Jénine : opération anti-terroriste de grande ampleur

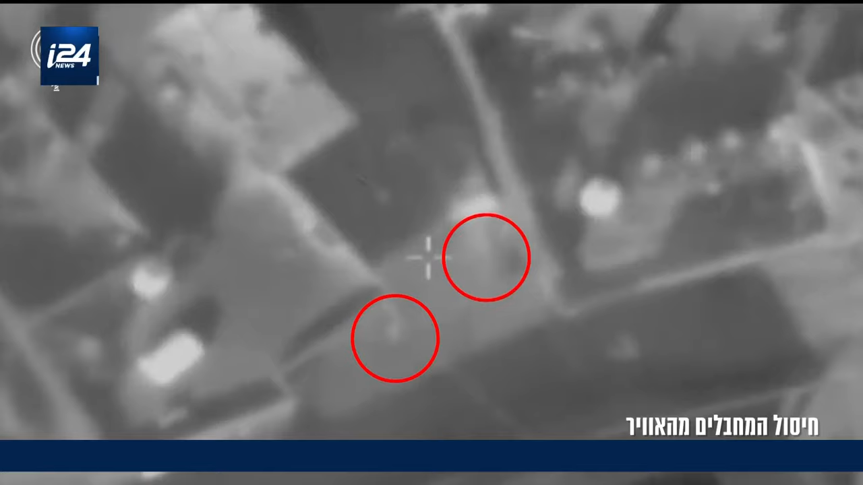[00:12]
Au moins 7 terroristes sont éliminés, dont 4 dans la frappe aérienne.